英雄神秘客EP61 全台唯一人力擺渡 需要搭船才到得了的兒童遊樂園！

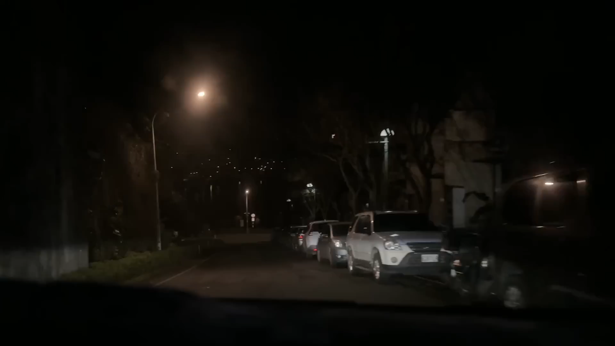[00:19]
鏡頭有夠痛哇 你看前面哇 好棒喔